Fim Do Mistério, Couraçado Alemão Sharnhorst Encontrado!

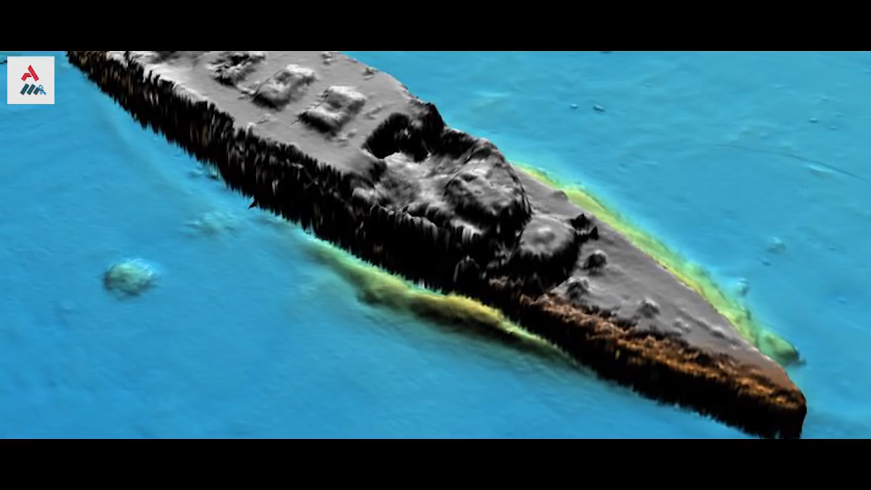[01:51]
os destroços de um dos mais famosos navios de batalha da Primeira Guerra foram localizados no fundo do mar, perto das Ilhas Falkland.
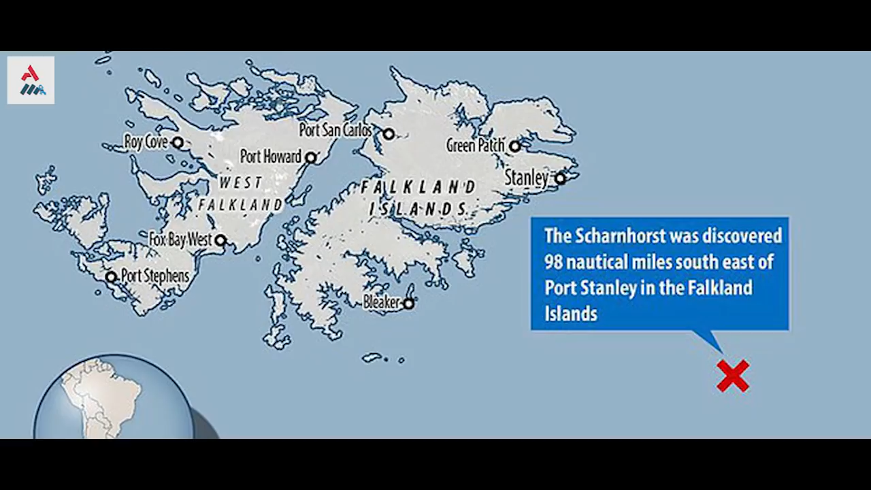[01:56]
Usando um veículo subaquático autônomo operado a partir do navio de pesquisa Silbed Constructor,
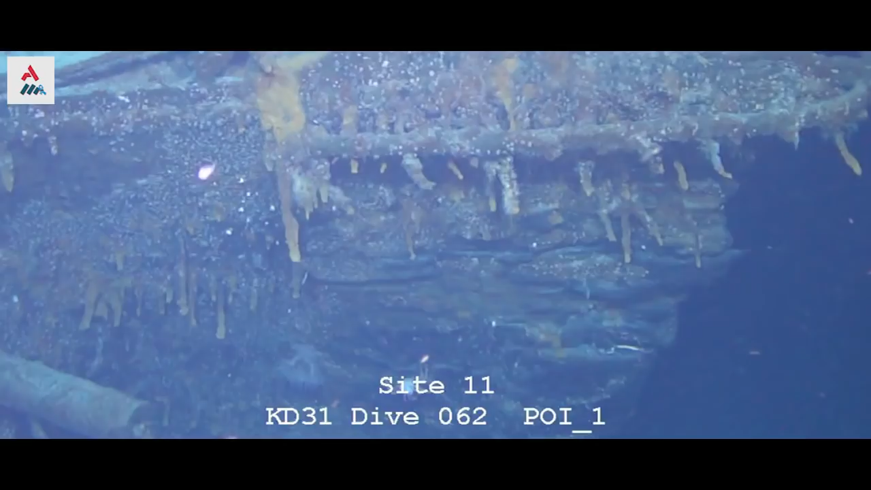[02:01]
os pesquisadores descobriram o naufrágio no dia 4 de dezembro, a cerca de 1,6 quilômetros abaixo da superfície do Oceano Atlântico.
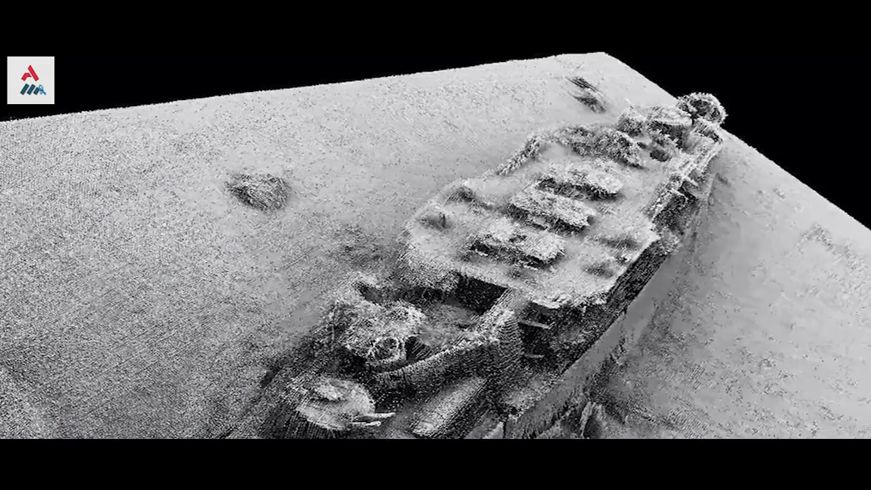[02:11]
Após o sonar do submarino subaquático revelar um sinal consistente,
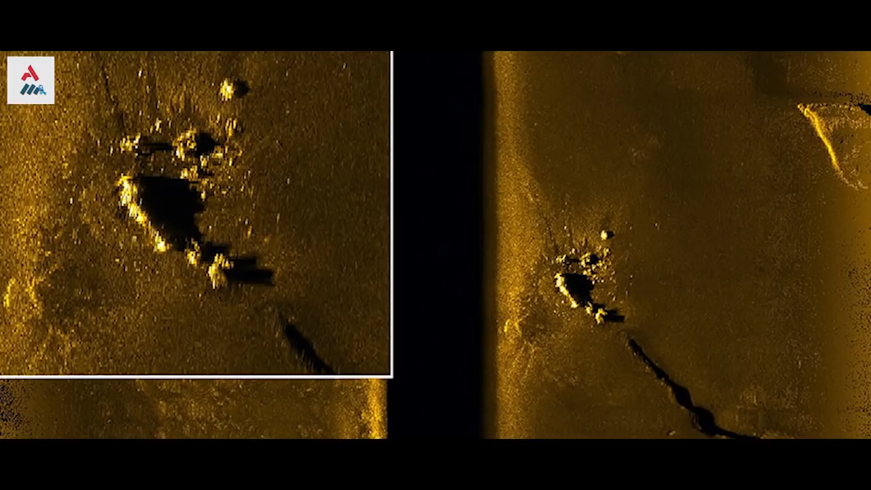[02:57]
Segundo relatos da expedição, os destroços do couro assado que ficam no fundo do mar,